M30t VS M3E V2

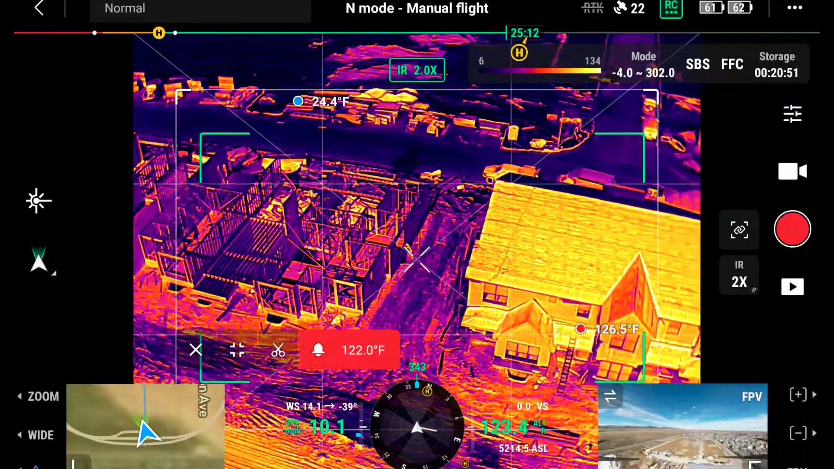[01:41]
On screen: max 126.5°F
product and deliverable with the m30t than you would with the mavic 3 enterprise when it comes to the wide camera
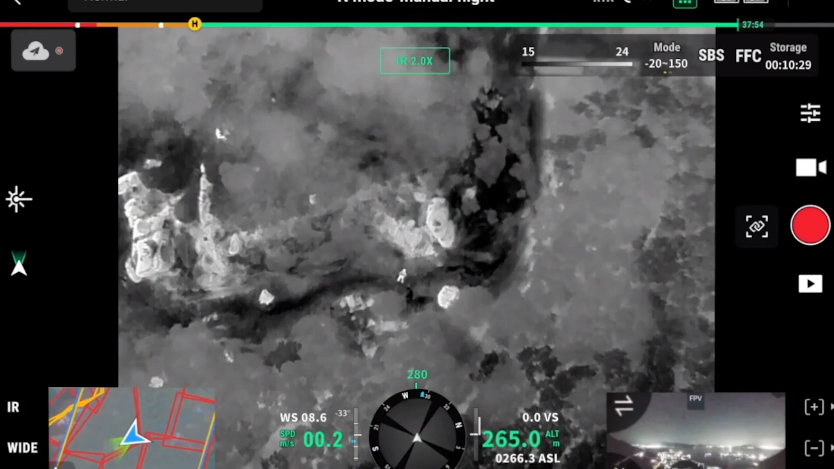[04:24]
know paired with the laser rangefinder
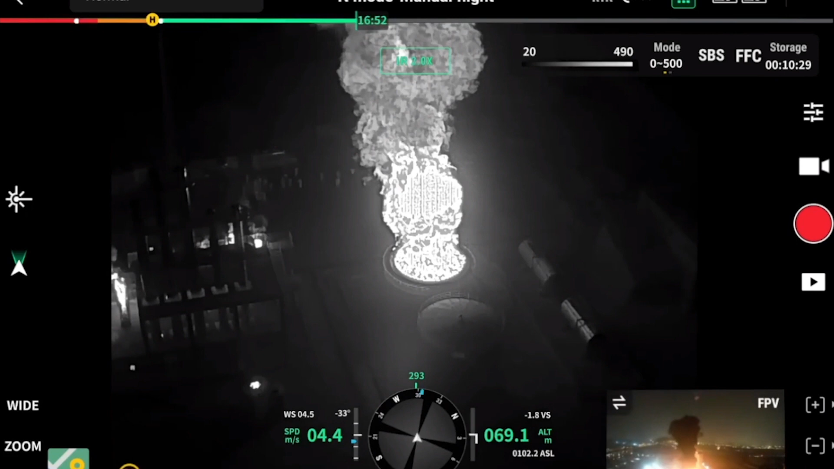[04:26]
you really get a much more